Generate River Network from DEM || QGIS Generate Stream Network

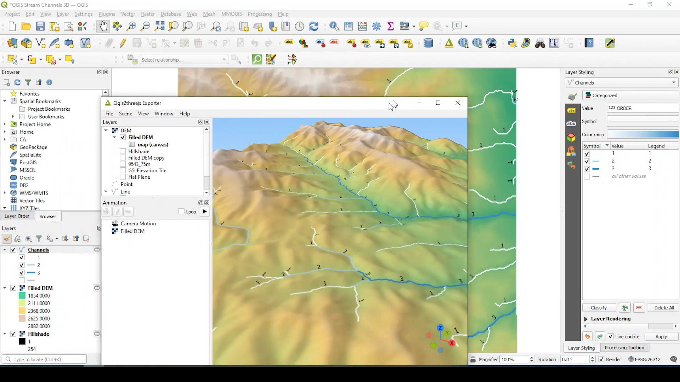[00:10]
Stick around and I'll show you how to put this into a 3D environment. Stay tuned.
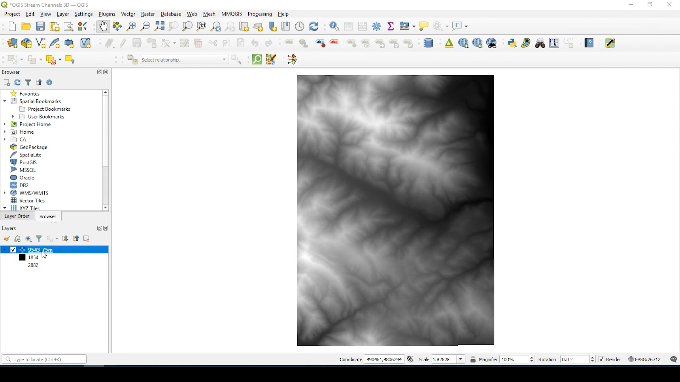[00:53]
So before we begin, if you double-click and you go over to other layer properties under source, let's make sure that we're in the coordinate reference system, the CRS. If it's not, this process is not going to work.
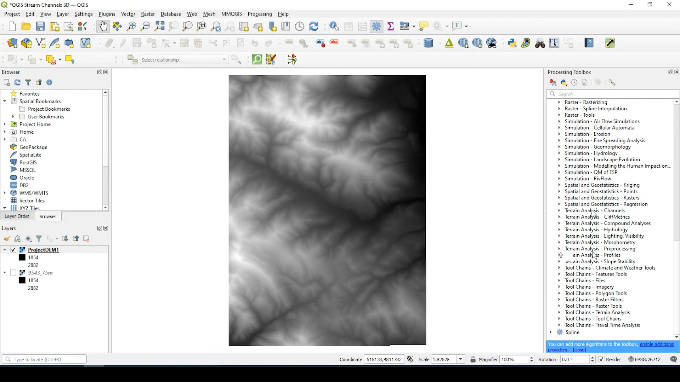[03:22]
So we open up this. We want to select channel network and drainage basins. So I'll double click onto that. And yes, this is the file I want to use, the one I just created.
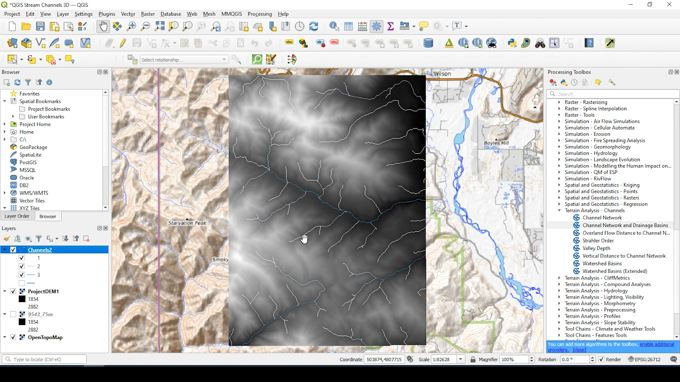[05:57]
Google or I'm sorry, open street map, topo map, just to kind of compare the area. So if I take, uncheck the digital elevation model,
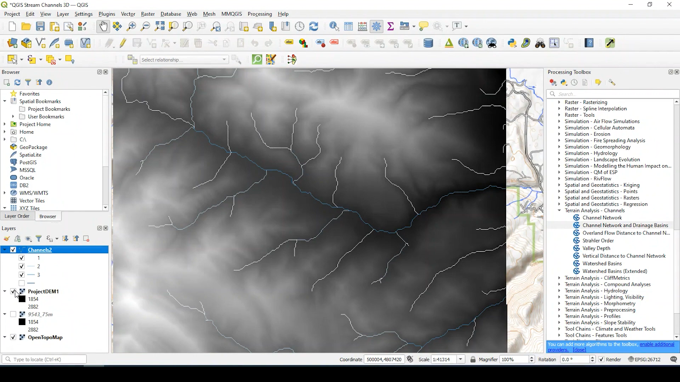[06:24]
turn this back on, and we unclick our OSM layer, we could apply a hill shade to this digital elevation model, make a copy, and we could kind of add some symbology to it. And then ultimately, we'll bring it to a three dimensional environment. So I'm going to right click onto this DEM. I'm going to copy or rather duplicate the layer.
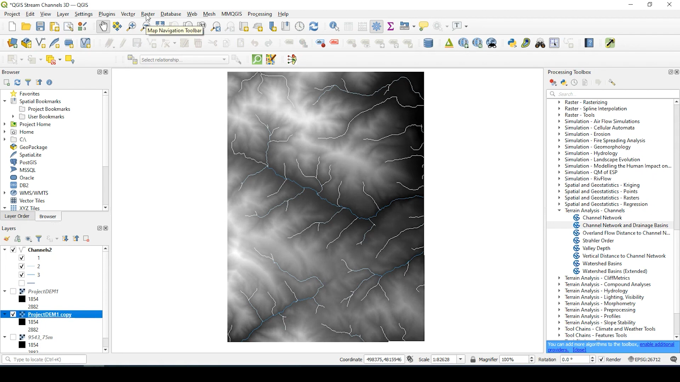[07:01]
Okay. Turn this one off for now. And if I come up here to raster and I go to
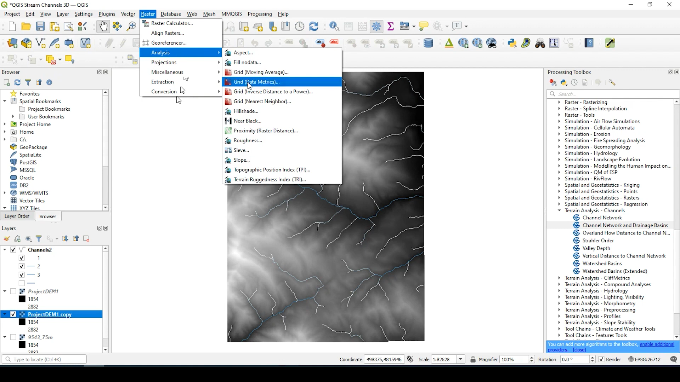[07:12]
yeah, analysis, hill shape. I'm going to click onto that. And yes, I want this particular input.
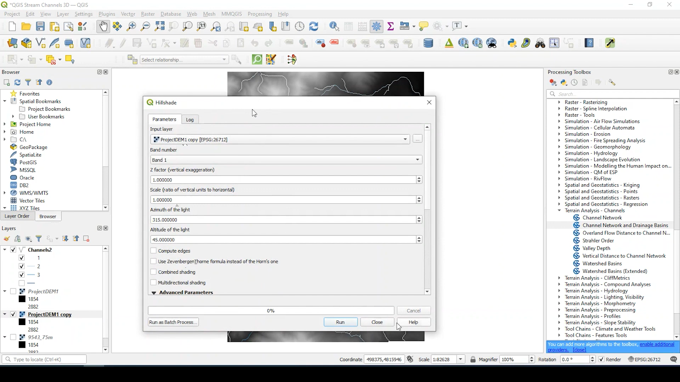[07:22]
And I'll run that. Close. So here's my hill shade. Turn this one off now.
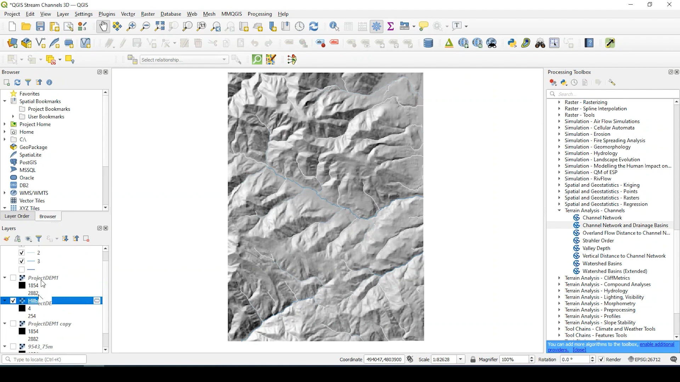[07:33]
And I'll turn this DEM back on. Now, if I double click onto this, and I go to symbology,
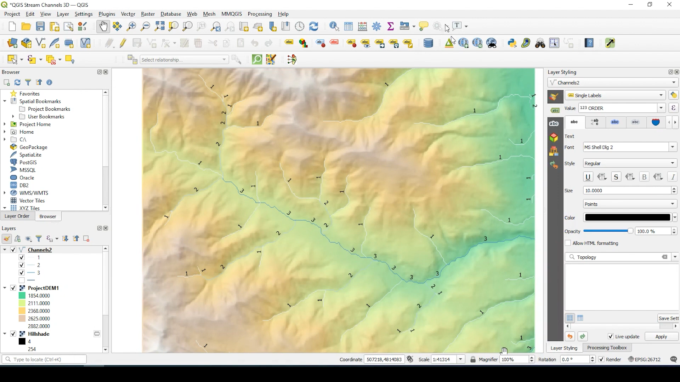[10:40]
So what you would simply do is click onto the icon and it brings up a new window, a three dimensional window or a environment rather.
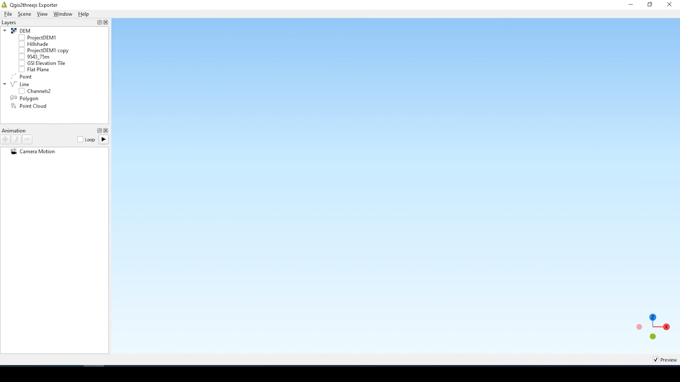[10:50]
And I could start turning on those layers I have. Looks like I just need that one. And there you go. It's just a really great way to really visualize your data.
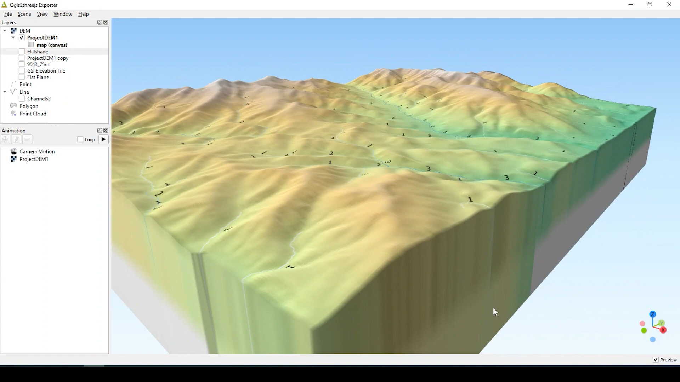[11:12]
You could also change the extrusion here. If you double click here. Nope, it's actually not there. I apologize. We're going to go over to scene settings. So scene settings. And the Z exaggeration.
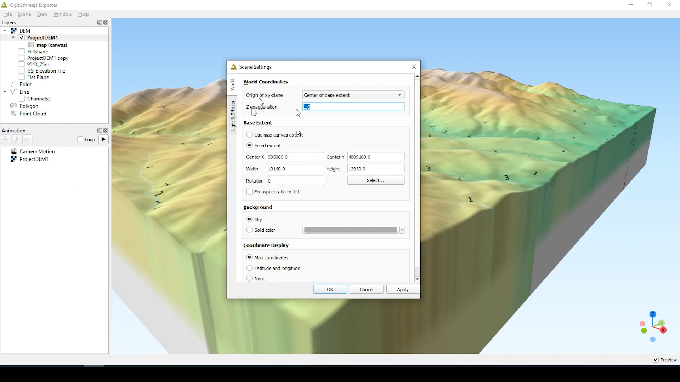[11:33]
That's what it was. So if I bring it down, you see that it's a lot less. I can bring it back up. And also there's a way to measure. So let's just get to an area where we have a couple peaks, for example. Let's see. Let's go from something we can see pretty good here.